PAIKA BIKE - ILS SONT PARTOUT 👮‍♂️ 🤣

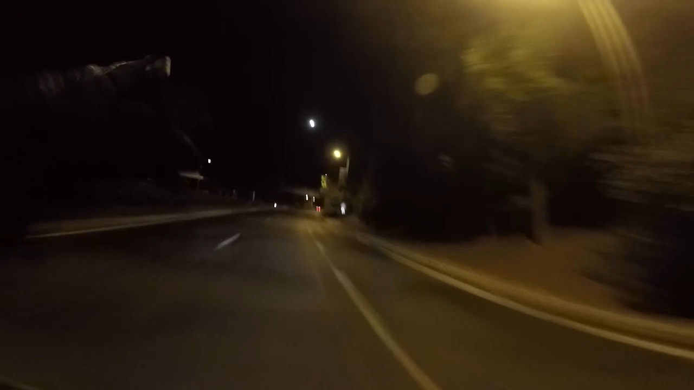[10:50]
Ça, c'est la pleine lune, ça. Oh, c'était malade. Waouh, la poussière, frérot.